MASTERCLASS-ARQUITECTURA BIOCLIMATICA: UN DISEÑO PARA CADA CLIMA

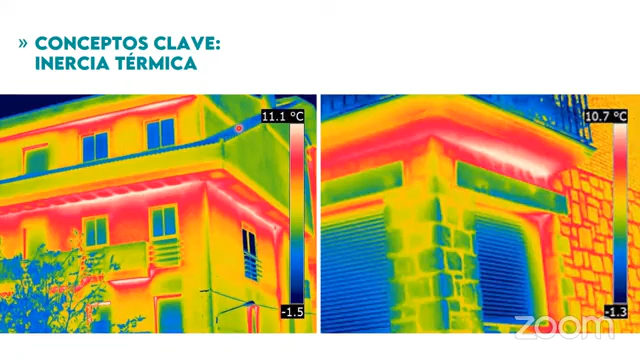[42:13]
Placa metálica más bien, barandas y demás. Cubierta también, digamos, que en este caso no debe ser de teja porque la teja sí es un material que tiene una inercia térmica alta y vemos los materiales que sí están más calientes, ¿no? Que son básicamente los muros en este caso. Si hablamos sobre, bueno, otro de los conceptos claves más bien es el confort térmico.